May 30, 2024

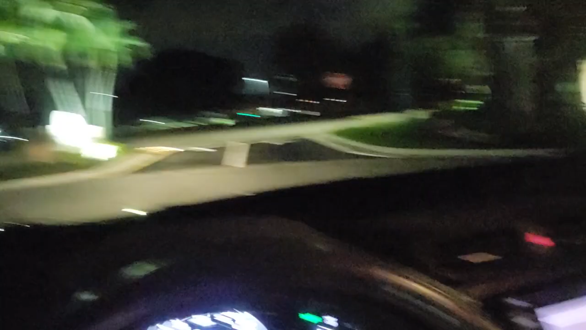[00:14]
Now right there is the icy arctic blue lights. They're usually white, but they've got a blue tinge to them, and they only put them up during Christmas time. Although they did have them up until February 1st, 2024.